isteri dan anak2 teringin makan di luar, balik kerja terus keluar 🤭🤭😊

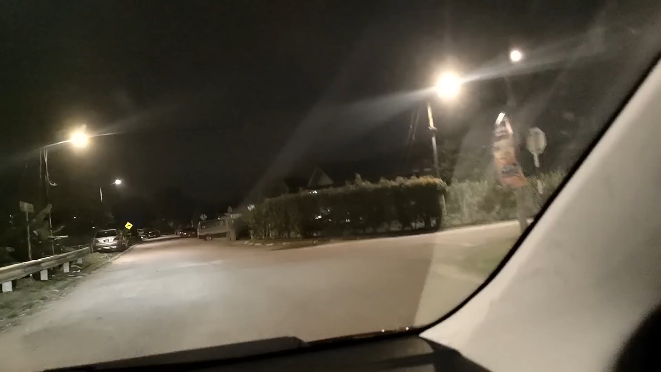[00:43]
Okay guys, inilah perjalanan kita mencari makan-makan malamnya. Ini kawasan taman Jalan Duku.